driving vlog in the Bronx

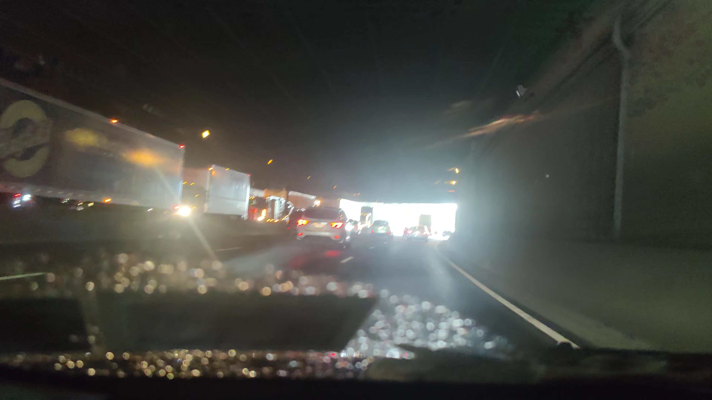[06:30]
Doesn't look like anything is flooded. So that's a plus.